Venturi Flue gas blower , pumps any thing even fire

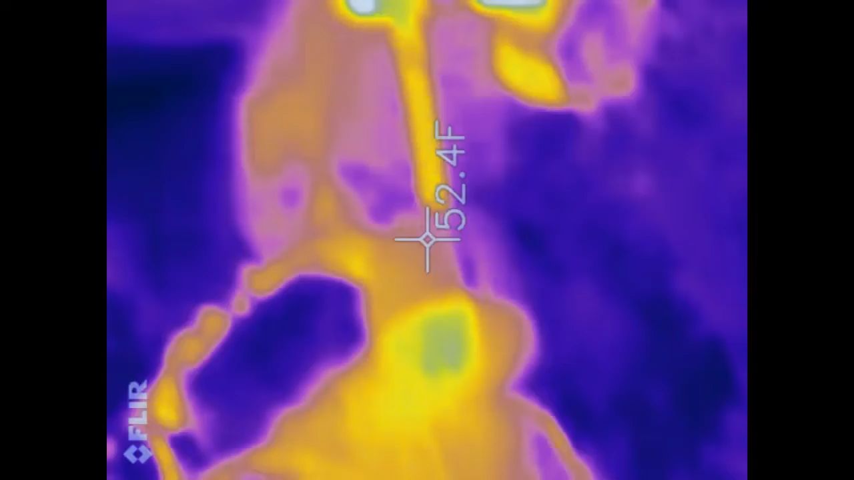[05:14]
On screen: spot 52.4°F
getting louder as time passes That was the big headache with the other system It just gets
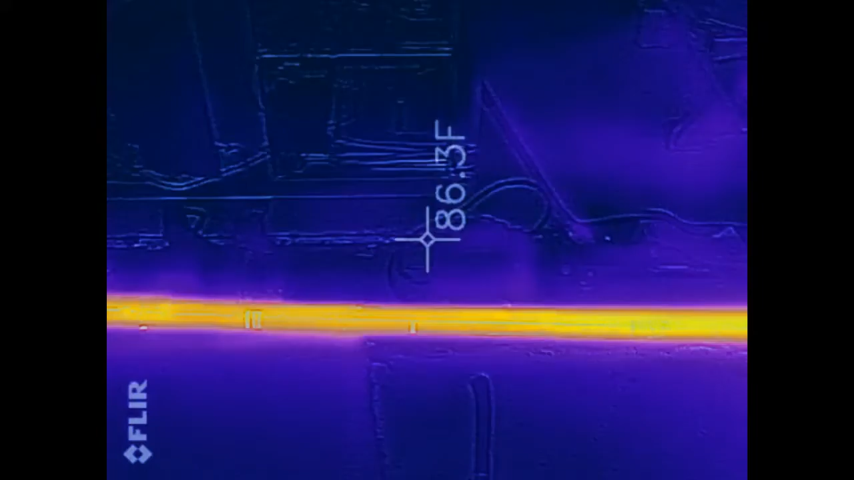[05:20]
On screen: spot 86.3°F
so loud it's annoying Look at this heat pipe That we got going on here
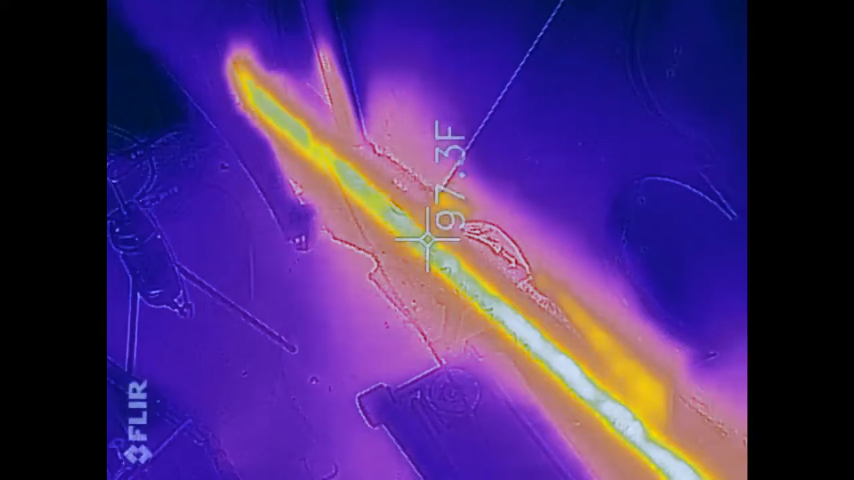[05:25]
On screen: spot 97.3°F
Just totally Blazing some heat off of it there In the winter time when it's
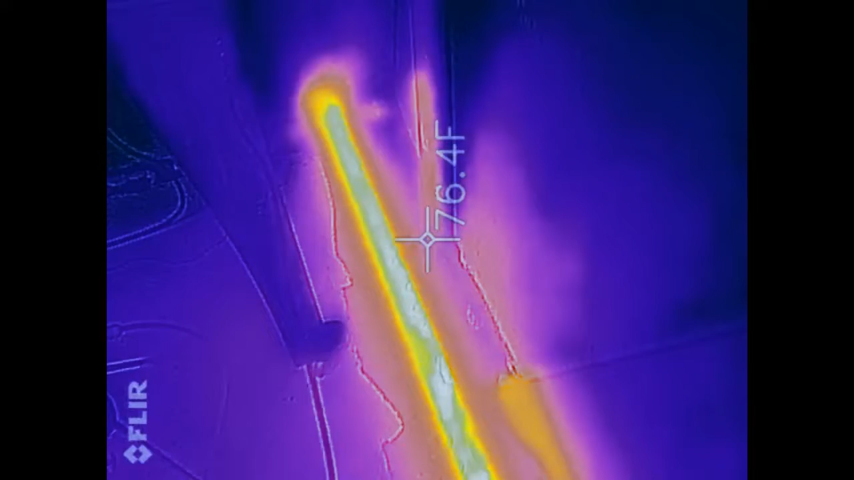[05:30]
On screen: spot 76.4°F
like 20 below outside It heats the shop up quick